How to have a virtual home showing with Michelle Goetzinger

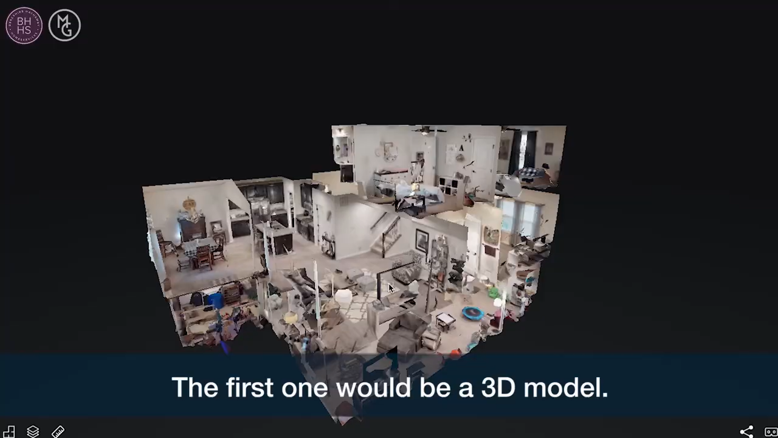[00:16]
The first one would be a 3D model. A 3D model places you directly into the home.